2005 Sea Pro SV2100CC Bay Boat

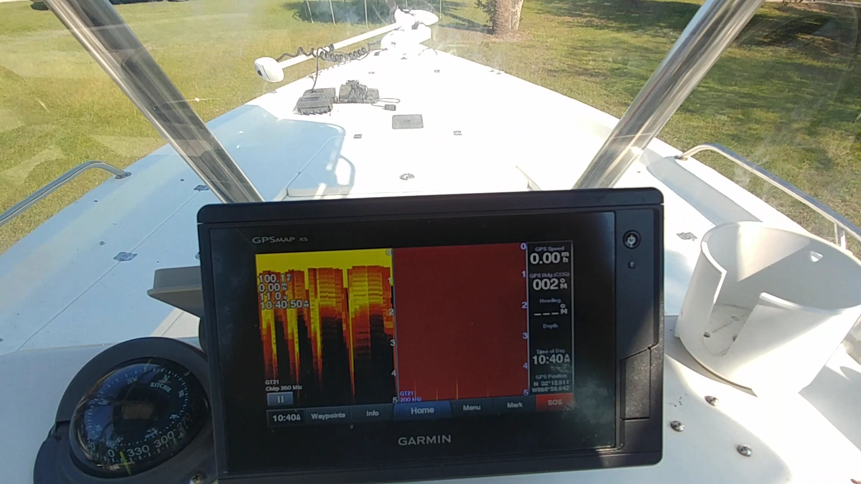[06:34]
I'm going to assume it's a 741. Although, it's not marked. And this was just done within the last year.